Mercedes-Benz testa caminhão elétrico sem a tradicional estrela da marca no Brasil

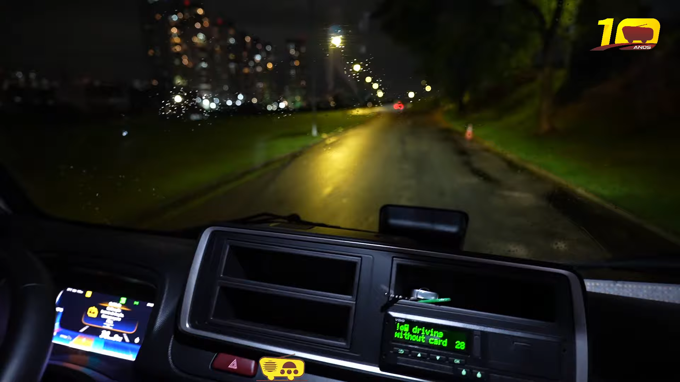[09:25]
Praticamente para o veículo. Parou o veículo. E você pode andar com ele no B1, B2? Ah, eu posso andar, por exemplo, eu vou acionar o B1 aqui, posso fazer isso? Pode.